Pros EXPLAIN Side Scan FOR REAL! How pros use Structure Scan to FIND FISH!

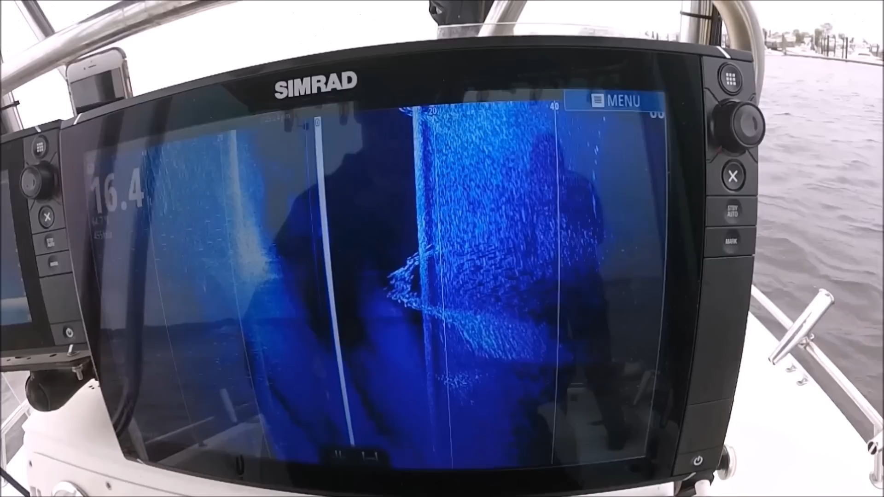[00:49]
Something came through there. Wow, no, it's here.
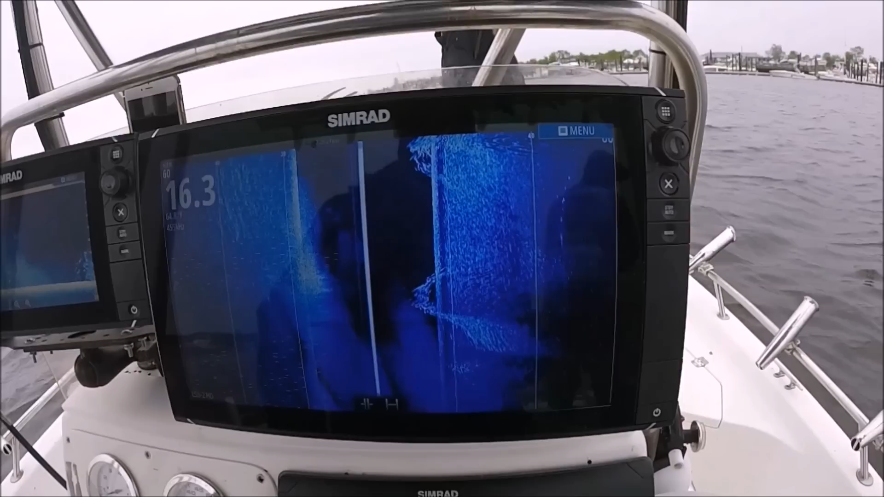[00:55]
I could actually see how the bait got together and moved around that bluefish. Massive, massive school of bunker here.
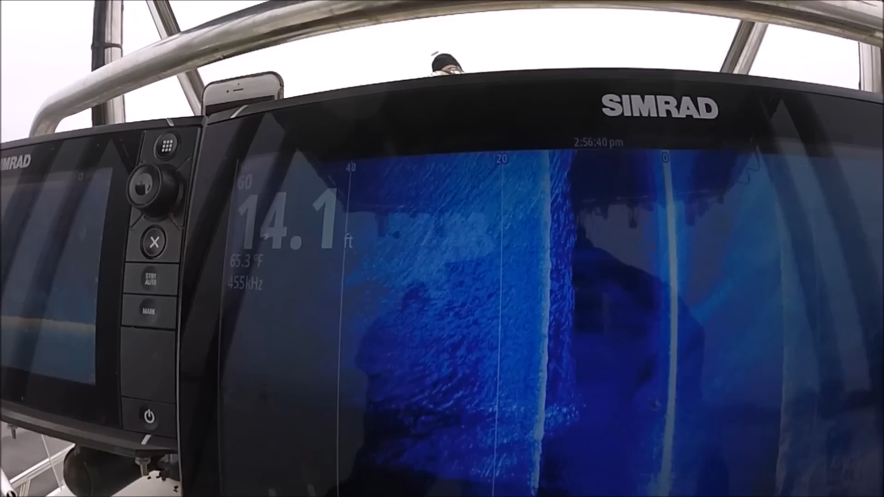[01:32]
On screen: depth 14.1 ft
Yeah, Tom, you put her, yeah, you're right on top of her, you cast it. 14 feet. We're just drifting along.
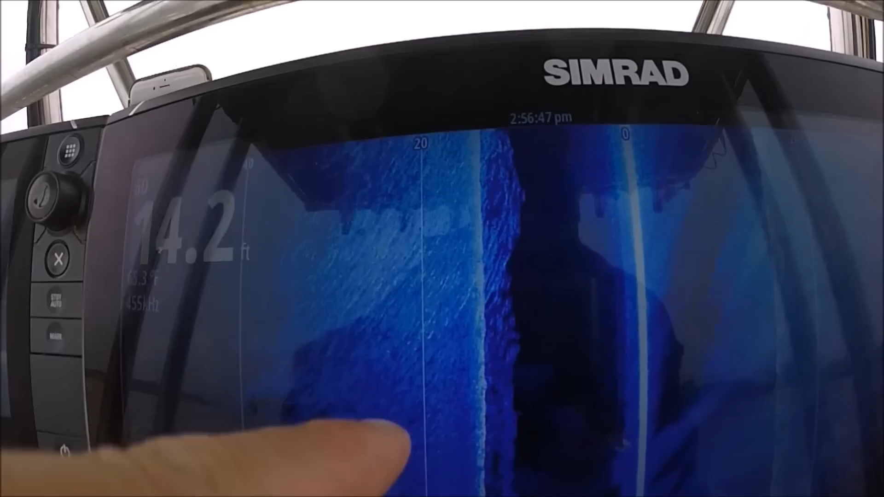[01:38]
On screen: depth 14.2 ft
It's all bunker here. Bunker underneath us in the foreground.
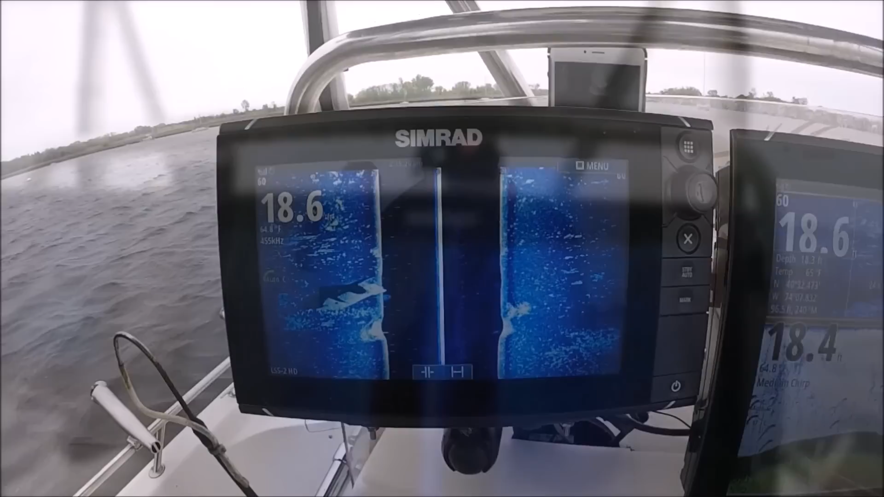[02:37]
Look at that structure scan wreck right there. That's the Evo 2.
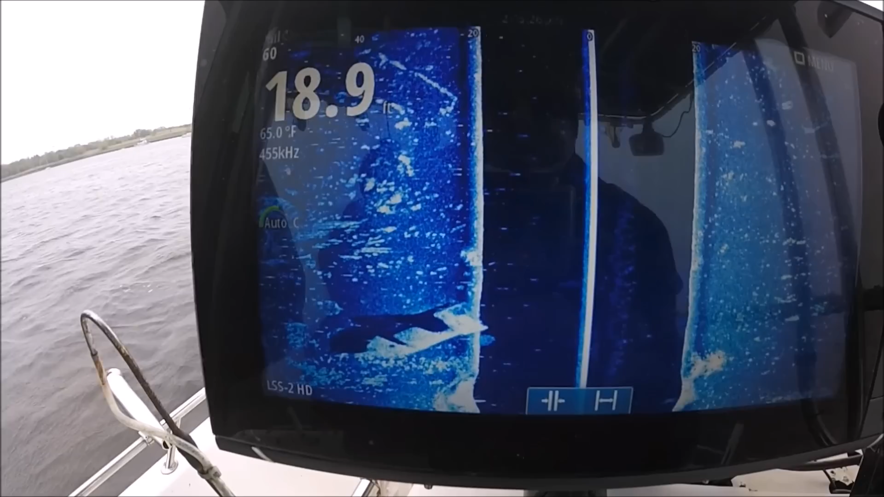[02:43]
On screen: water 65.0°F
MSS Evo 2.
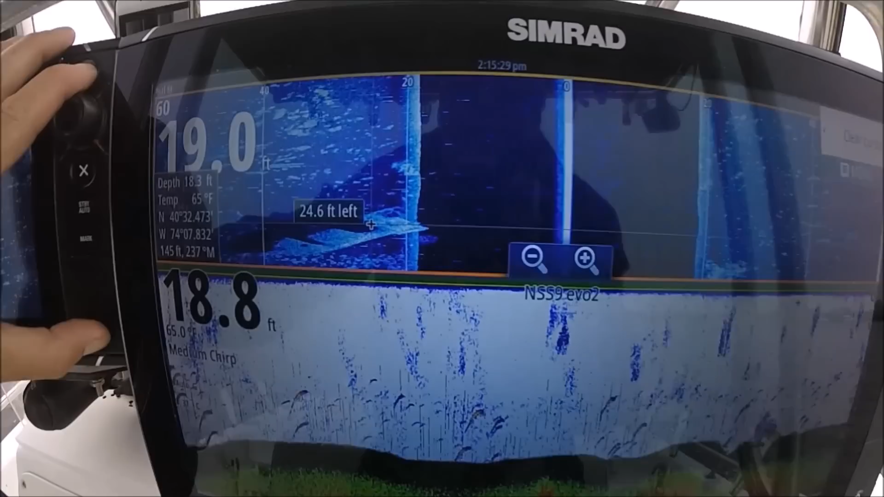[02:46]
See it right here. That's incredible.
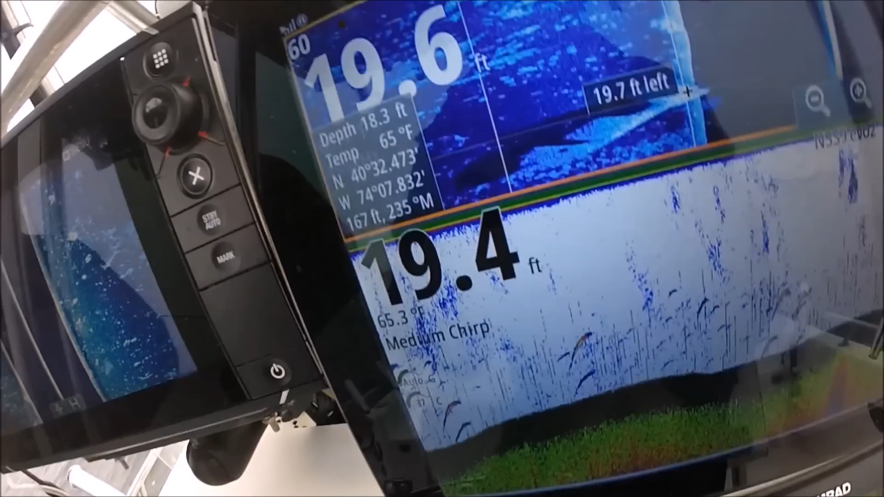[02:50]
Again, I'll make a waypoint because we want to fish on these wrecks. I'm going to hit mark on the stern, put another one on the bow, mark on the bow.
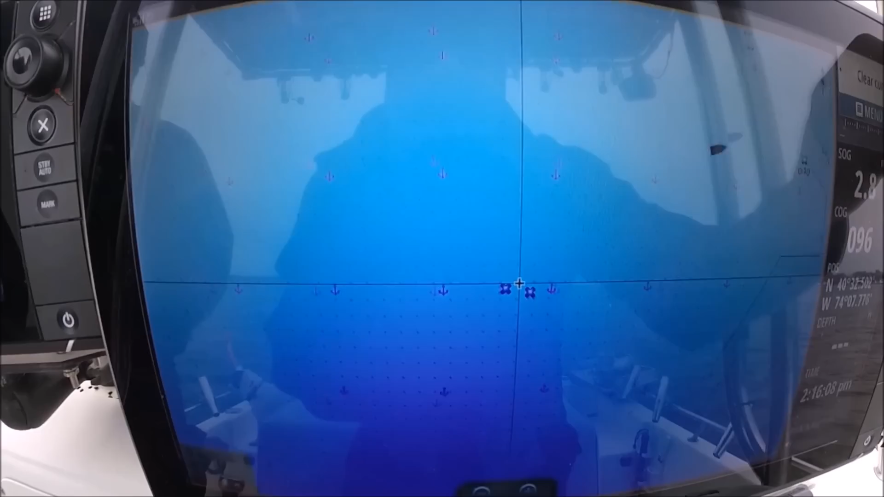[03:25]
It's another boat wreck right here. Look at that, you can clearly see the bow and the stern.
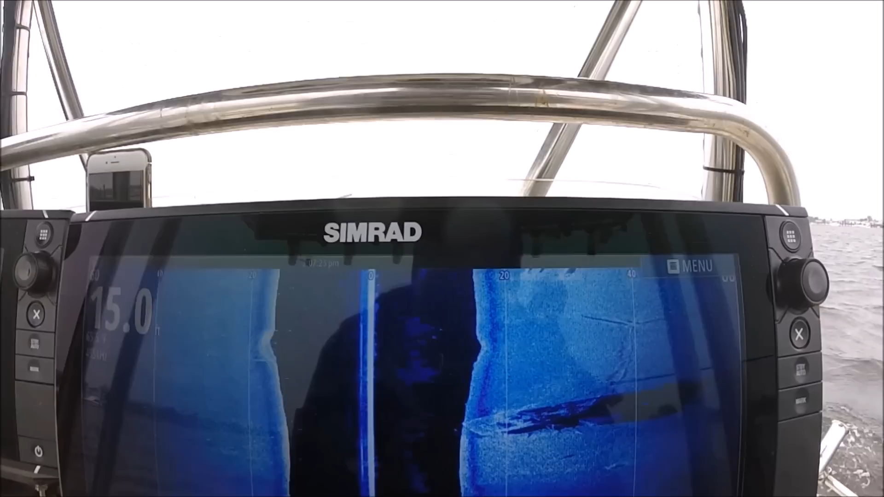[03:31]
I'm gonna go ahead and make my marks. One on the stern, hit mark.
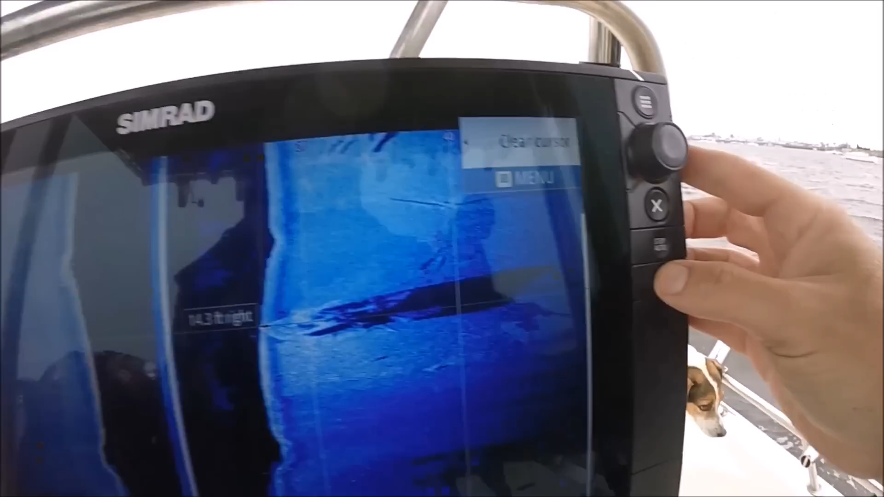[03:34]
Okay. One on the bow, hit mark.
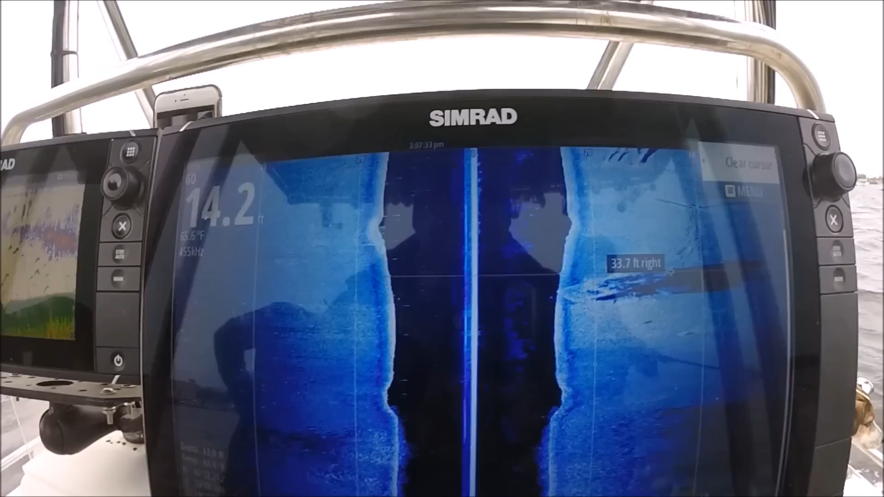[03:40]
Excellent. Look at that. There's a piece of dock. Look at that, Tommy.
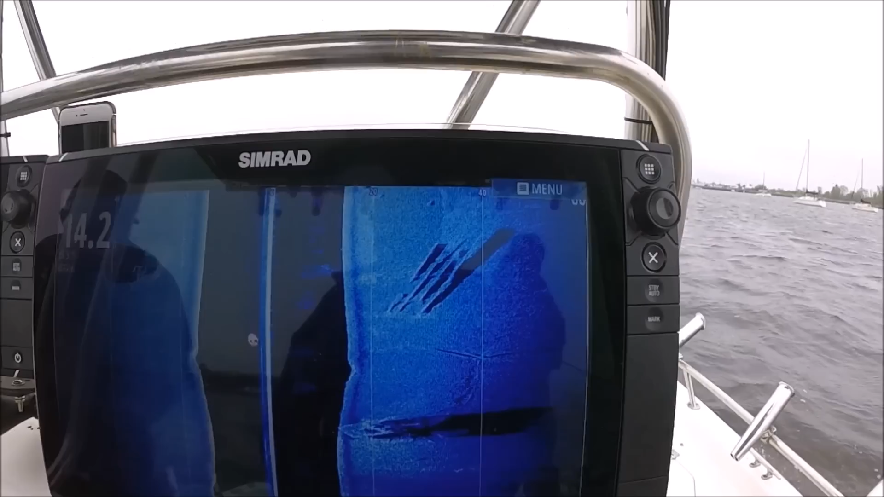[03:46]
There's a piece of dock or something. Oh, yeah, and yeah. Another wreck. Yeah. And another wreck. I think we should fish right here. What do you think, boys?
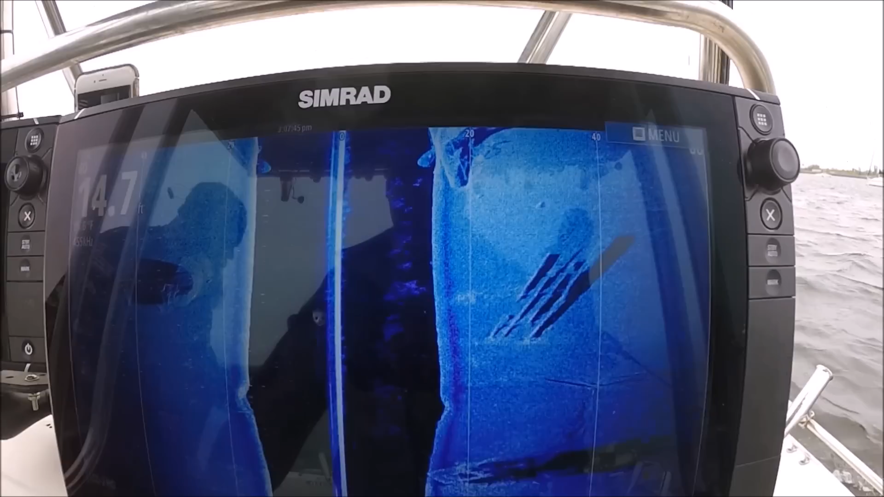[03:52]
Right, that's good. Look at that. All right. It's a bait here, right? That's something else.
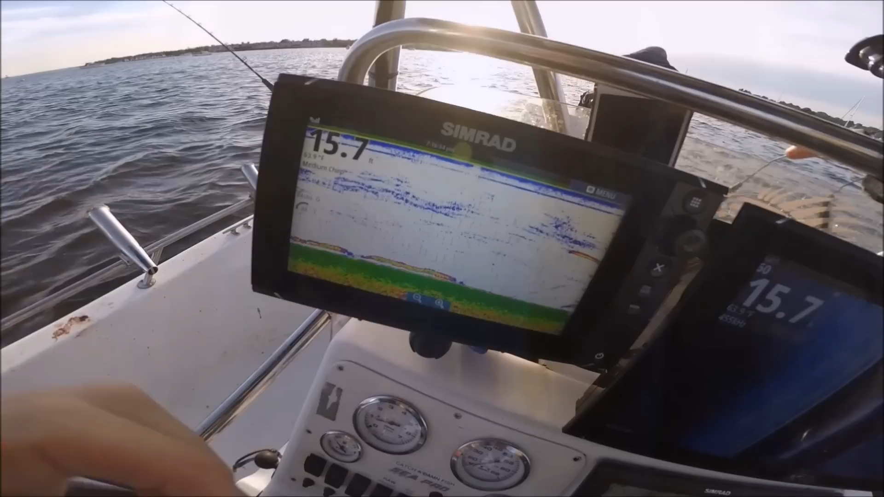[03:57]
All right, we're chumming here, and this is what striped bass look like when they're sitting in a chum slick. They're sitting long worms on the bottom.
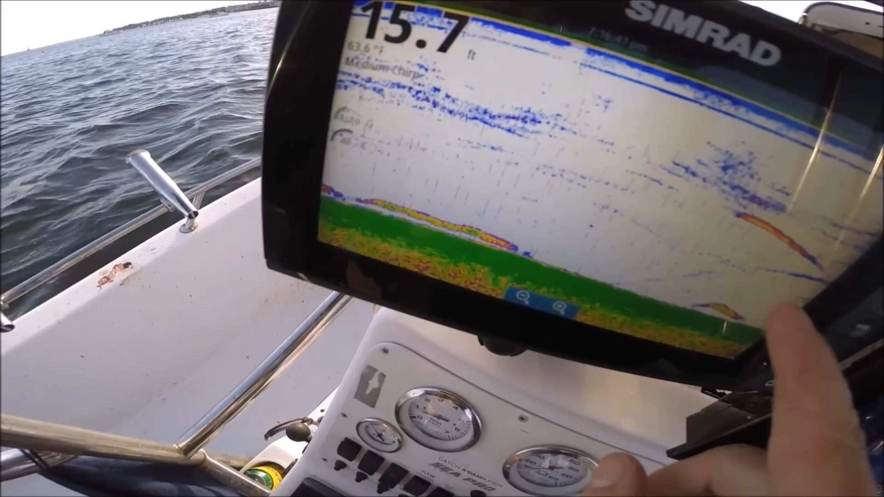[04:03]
On screen: depth 15.7 ft
This is Eric dropping chum down. It's sinking.
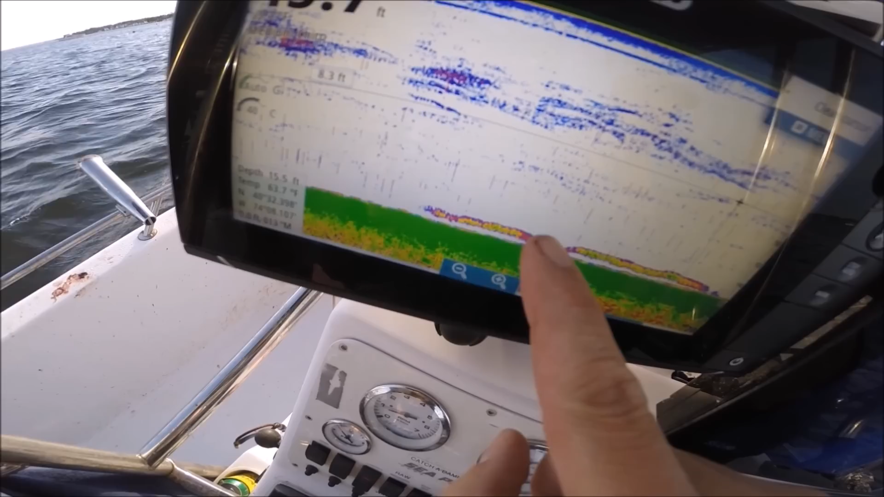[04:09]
You can see how they look like long worms because they're just continually being marked by the machine and showing the history over and over again. That's why it looks so long.
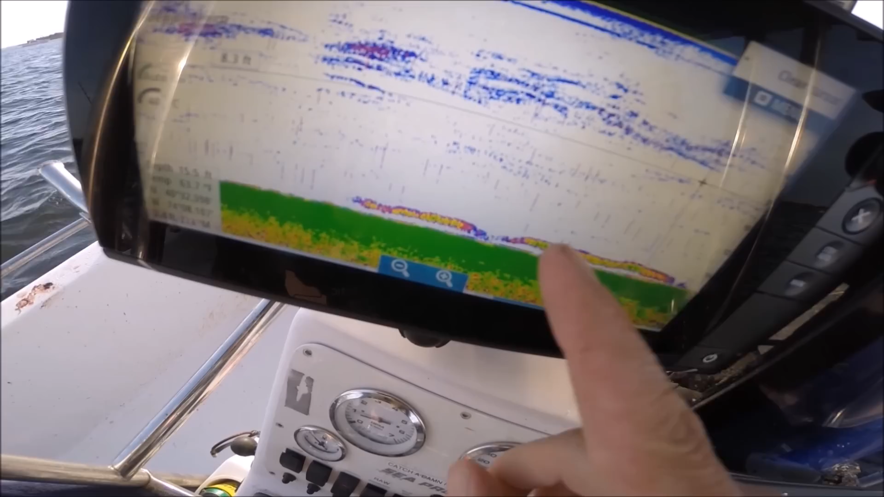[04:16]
But that's the difference between a striped bass that's sitting there or versus a small bluefish or bait fish.
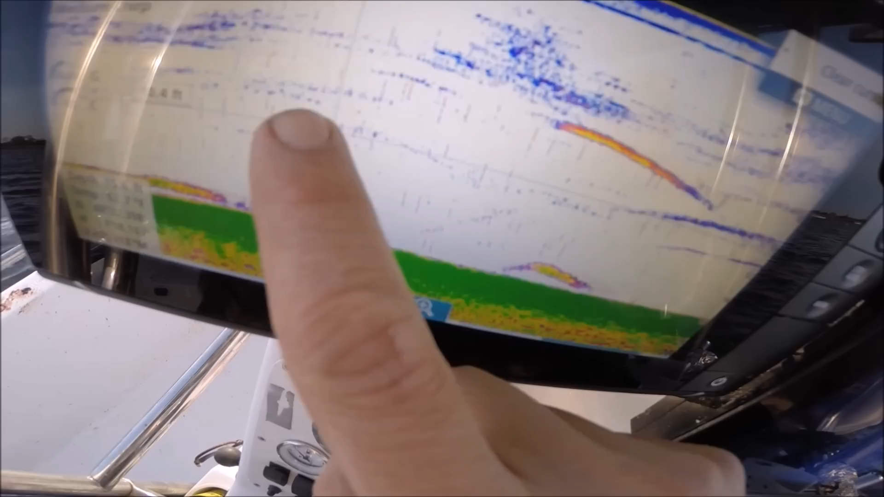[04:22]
These are small bait fish up here. That's probably striped bass or a big bluefish.
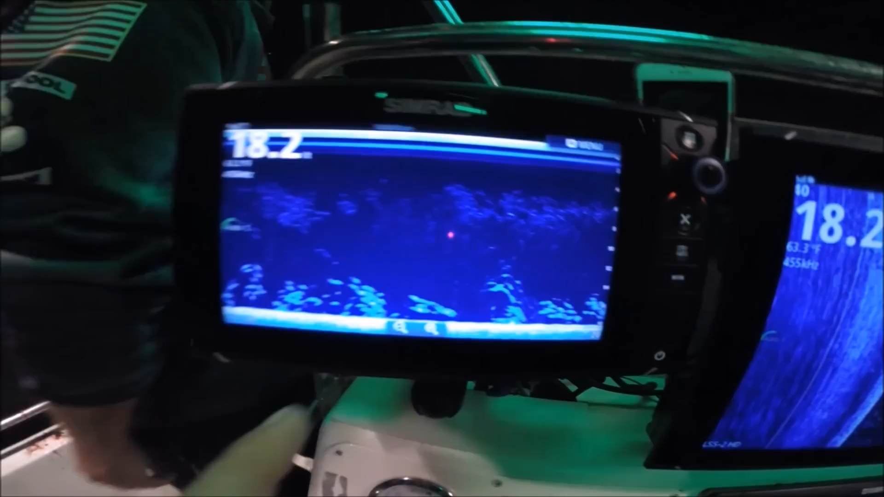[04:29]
I want to take a minute here and show you here on the screen the difference. This is all bunker right here, and this is all spearing.